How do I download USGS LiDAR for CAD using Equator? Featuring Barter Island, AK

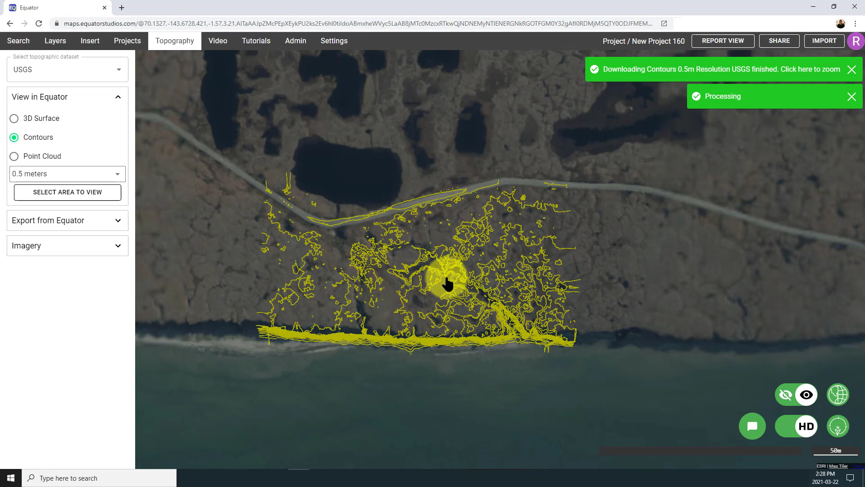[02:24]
Now, I can see my contours have streamed in here, and I have a pretty good idea about what that topographic surface looks like. So now I'm going to load in the point cloud data as well.
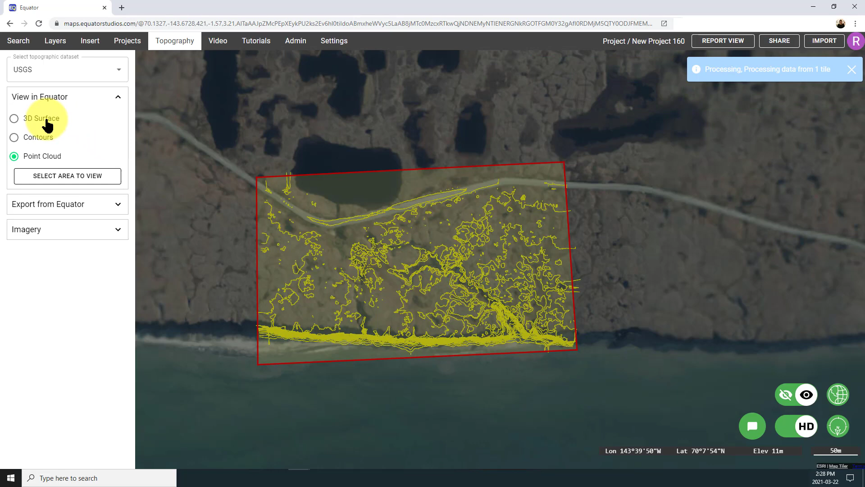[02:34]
I'll do 3D surface at the same time. So just remember, all of these products that you're creating in Equator,
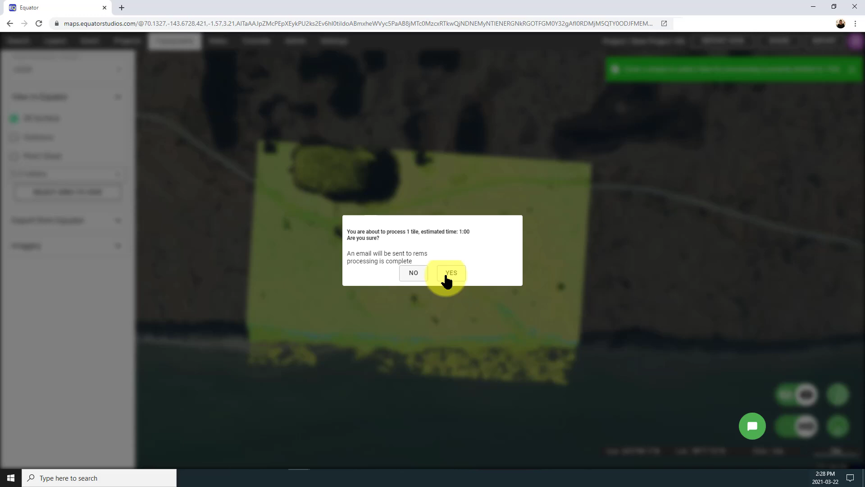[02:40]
they start from the point cloud information, which has just popped in on the screen there,
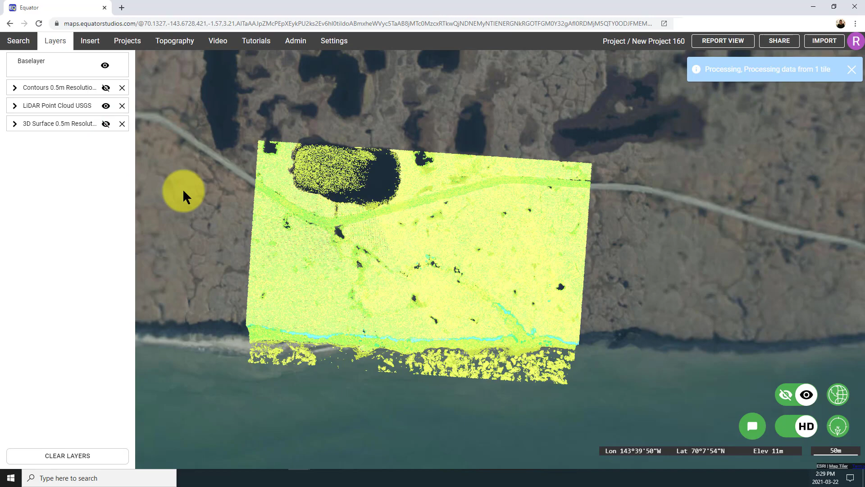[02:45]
and it gets converted on the fly into what you need.
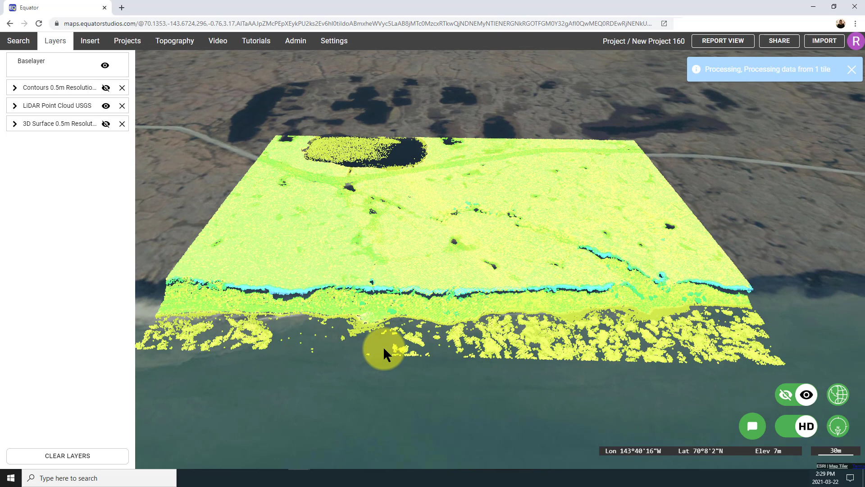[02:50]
So here, we are looking at sort of the classified point cloud, which is where it all starts. I'm going to adjust the colours so that I can view it at full intensity in black and white, a way that I really like to look at it because it really clearly picks up the surface features.
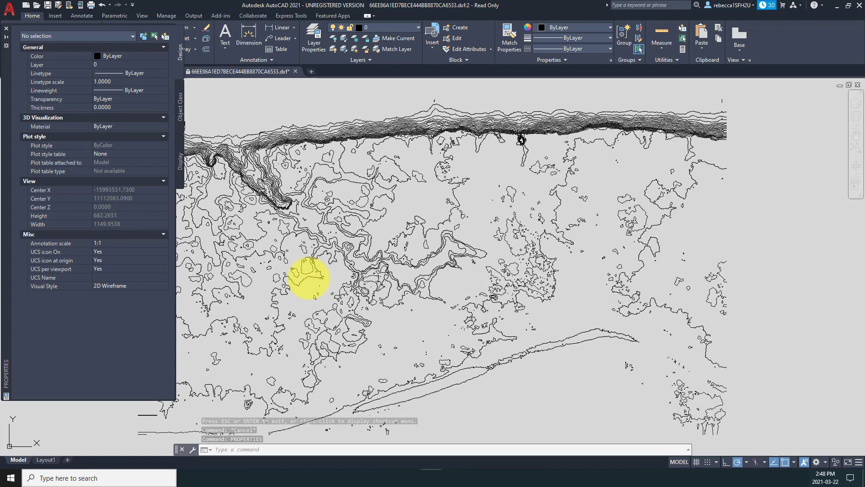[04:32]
but basically all the contours are here. Opening up the properties menu here, you can see that if I click on a contour, it's going to bring up the elevation in the right spot, so it's basically good to go.